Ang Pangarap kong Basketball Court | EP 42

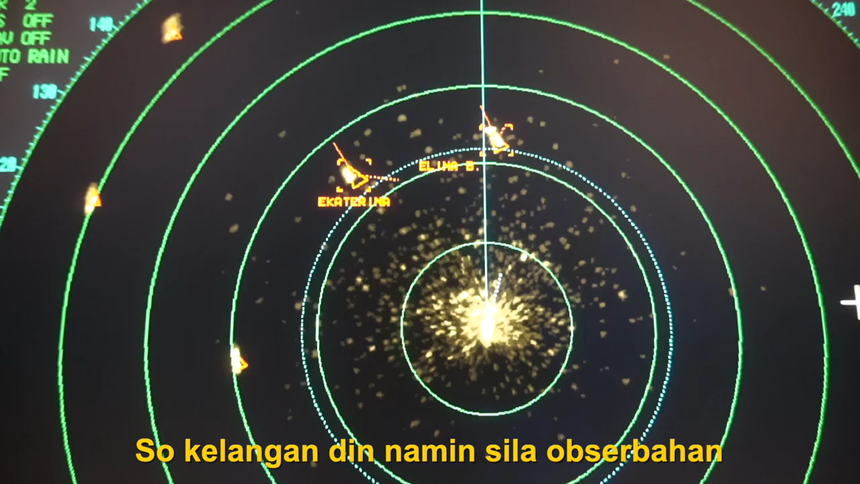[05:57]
May chance din na mag-drag yung angkla nila, so kailangan din namin silang obserbahan kung pagtutuloy-tuloy yung dragging nila at baka tumama sila sa amin.